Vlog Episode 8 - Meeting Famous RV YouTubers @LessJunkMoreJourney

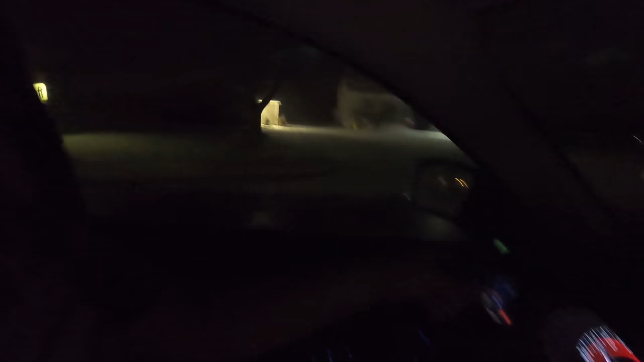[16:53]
see that driveway like that's what everything looked like we were surrounded by farms there you see see the road right here there was that much snow on the road it was untreated we made a wrong